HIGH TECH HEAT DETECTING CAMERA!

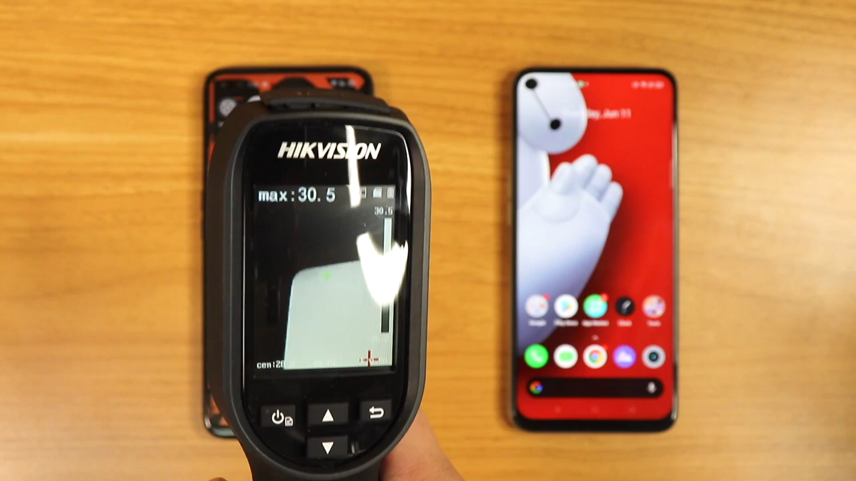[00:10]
which can capture all sorts of temperatures using that high-tech camera on its nose.
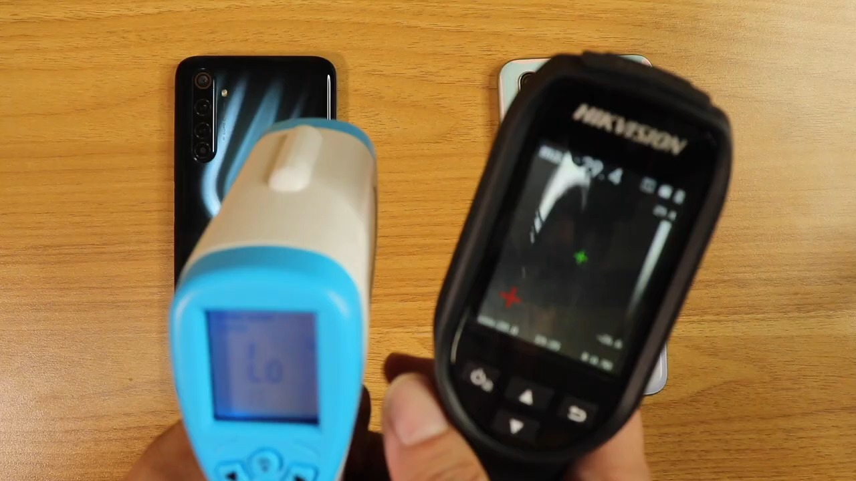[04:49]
The high vision camera is an advanced thermal scanning device.
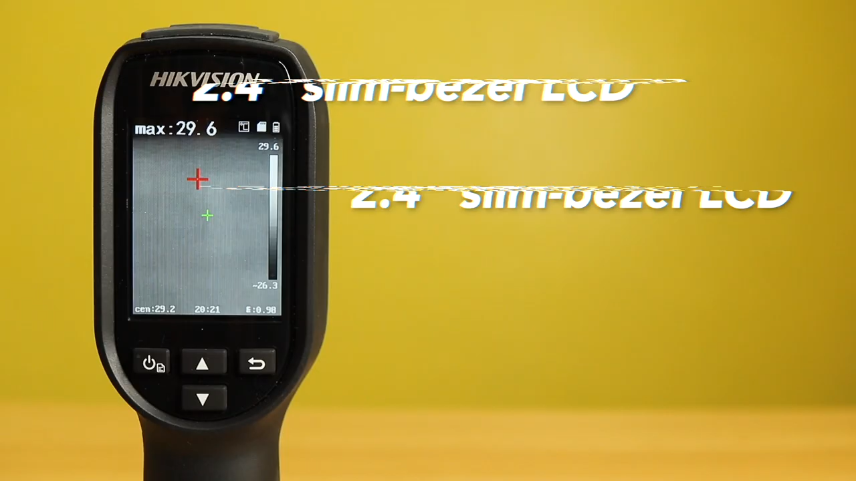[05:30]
By the way, let me just give a quick rundown of its specs. First off, you get a big display, 2.4-inch slim bezel LCD.
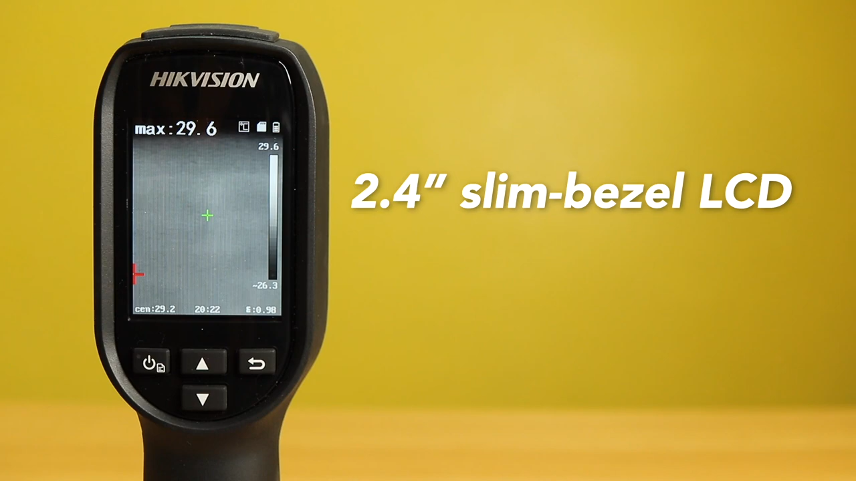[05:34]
Great size, enough for getting all the info you need. Temperature screening is from 30 degrees Celsius to 45 degrees Celsius.
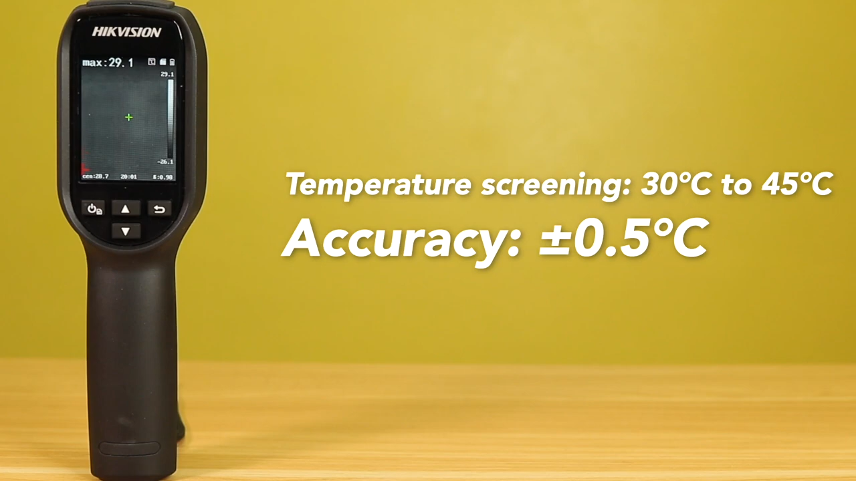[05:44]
Like I told you, it's very accurate, plus minus 0.5 degrees. Measurement distance, up to one meter.
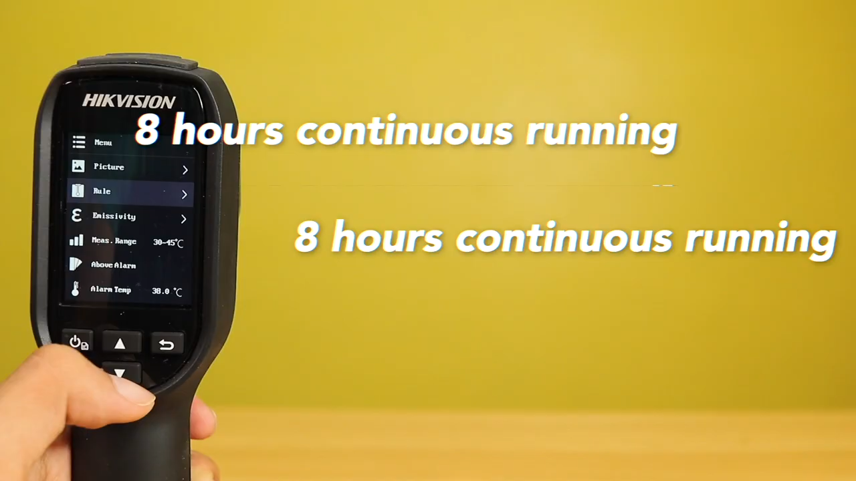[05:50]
And oh, by the way, a full charge on this, 8 hours of continuous scanning. All right.
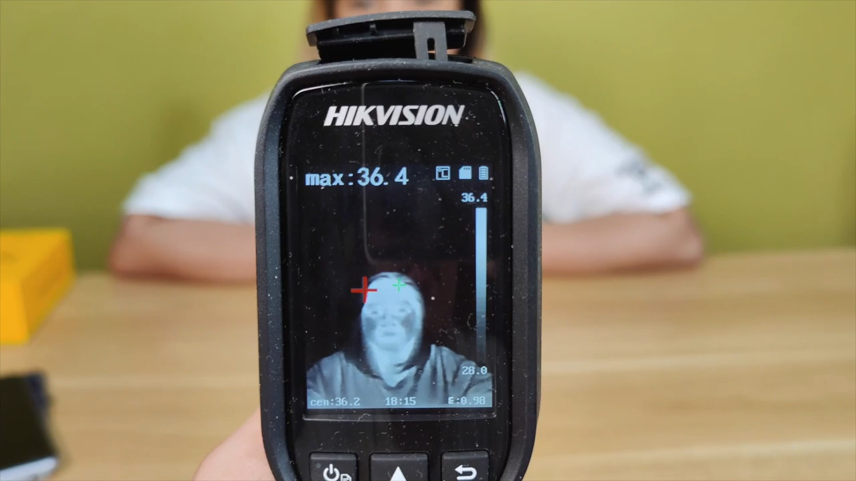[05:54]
All right, let me just show you the other features it has here. You do get a 2-inch LCD display right here, which shows you all sorts of information.
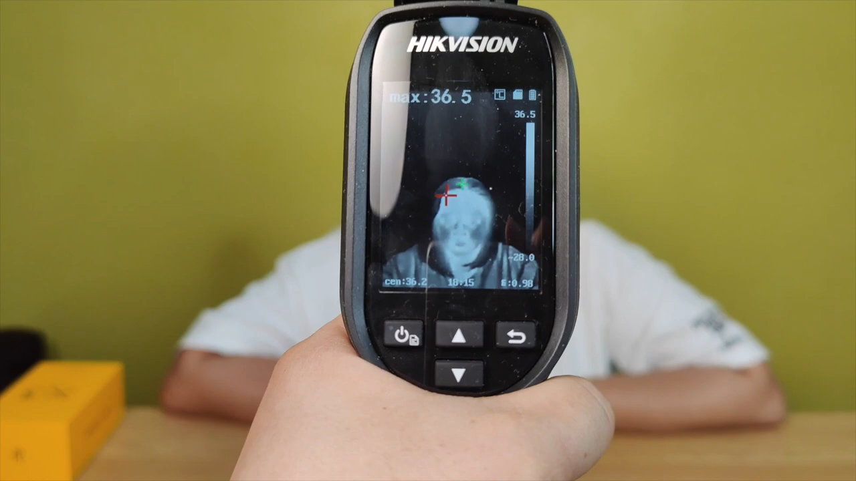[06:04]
You got the temperature at the upper left, you got the time, and you even got a cursor and things like that. Plus, you could also capture pictures.
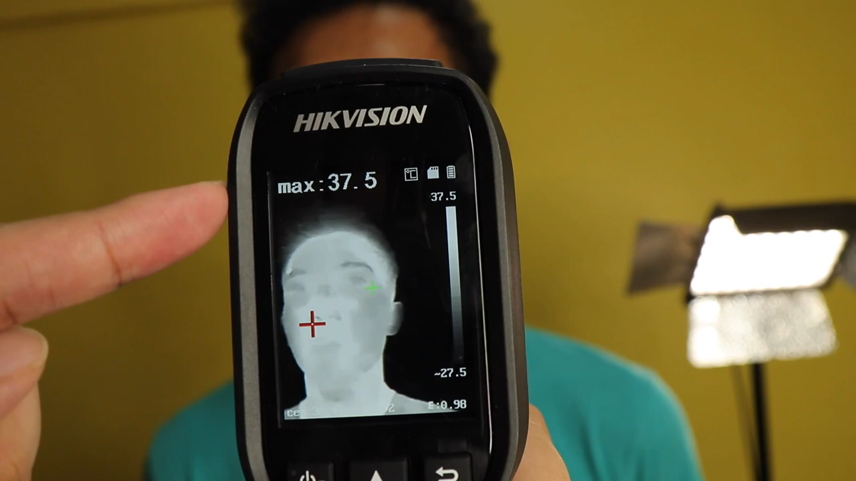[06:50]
Turn the text red, as you've seen. 38. That's the alarm right there.
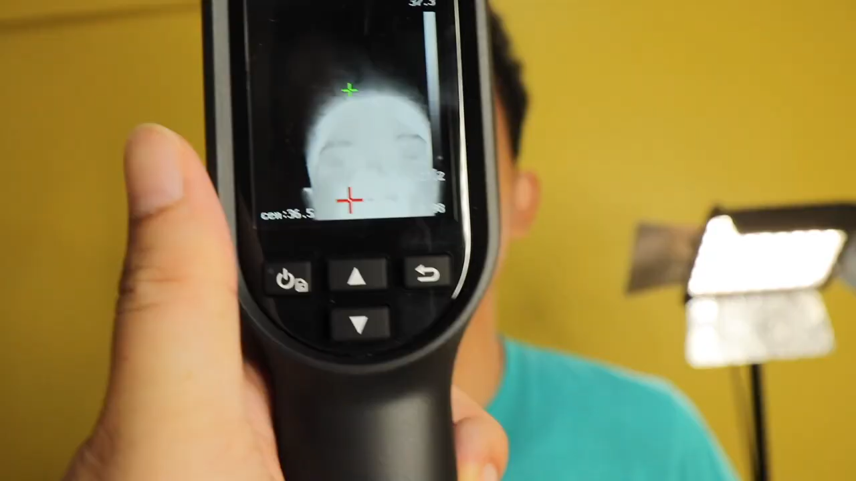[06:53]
And of course, you got the navigation buttons up and down, back. It's not really that complicated. It's pretty straightforward. Plus, you also get to record everything.
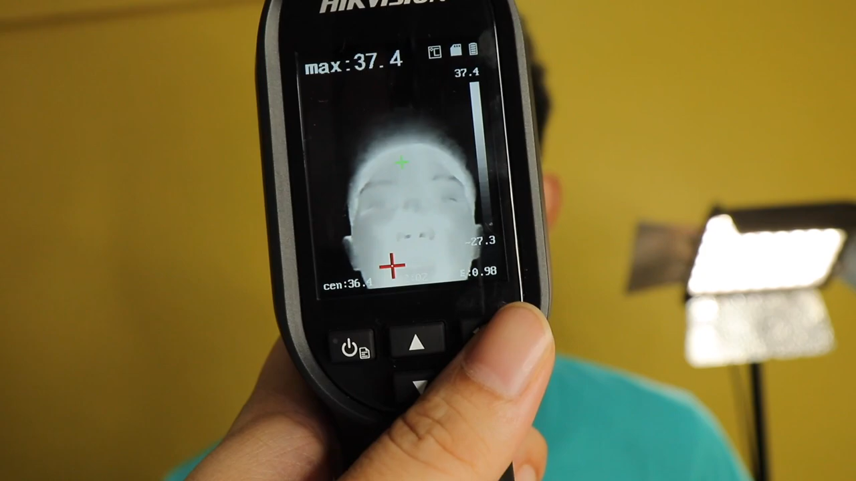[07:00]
Place it at microSD card slot. Yeah, I got a microSD card right here.
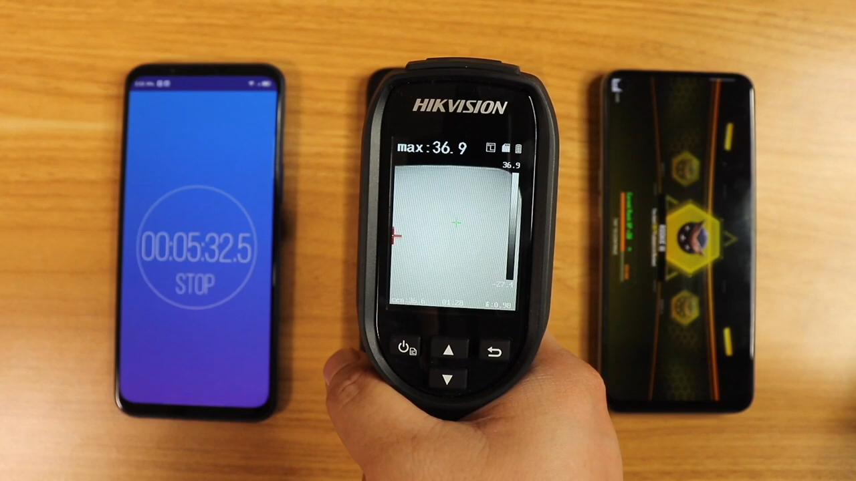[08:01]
And 36 degrees. Realme 6 Pro and Realme 6 37.8.
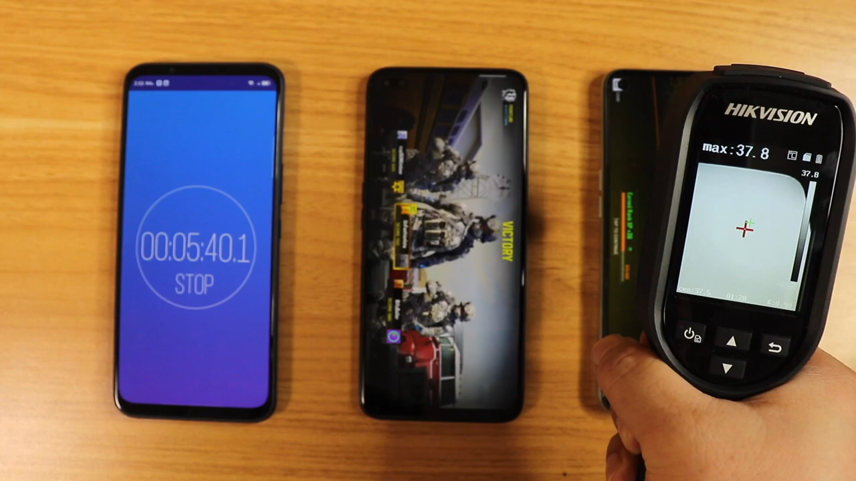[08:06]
Well, that's not hot. Let me just play again. Okay, so we've been playing for 15 minutes already.
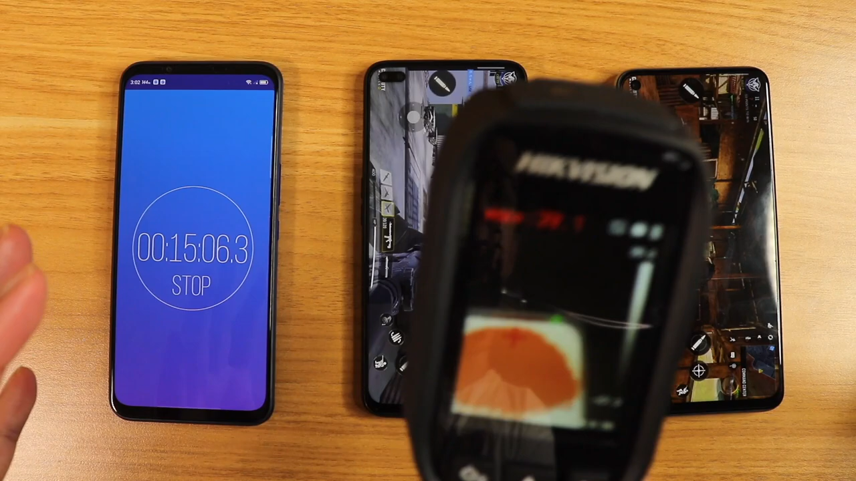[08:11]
And as you can see, the Realme 6 Pro already heating up quite a bit.
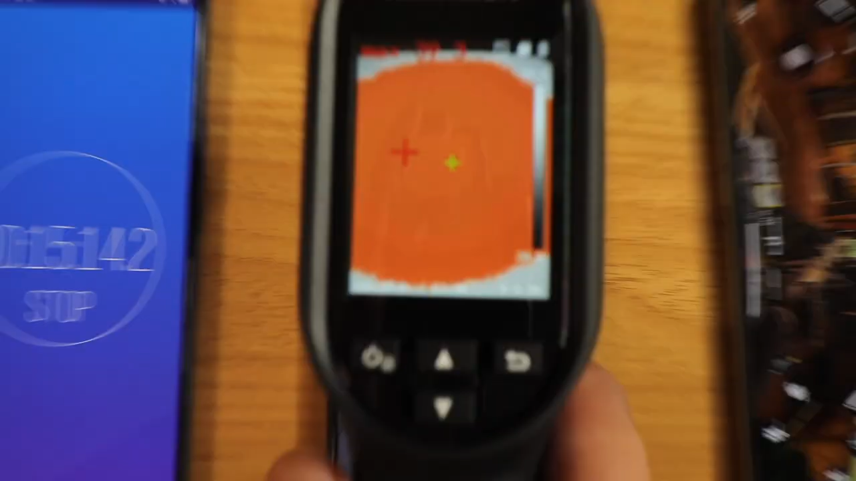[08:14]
Well, not really.
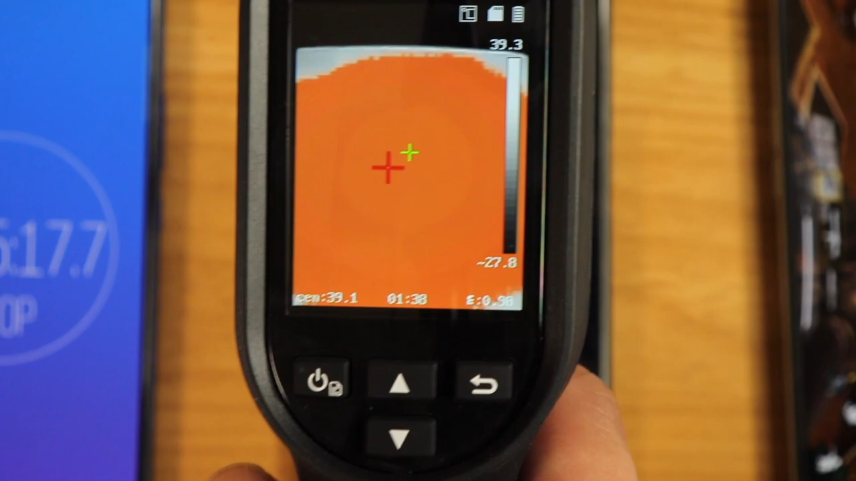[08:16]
Only 39 degrees.
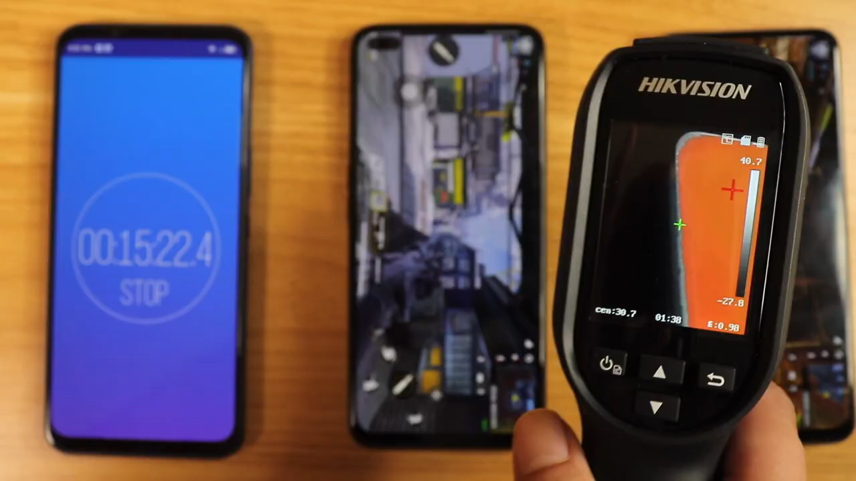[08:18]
While the, um, whoa, that is hot. 42 degrees on the Realme 6.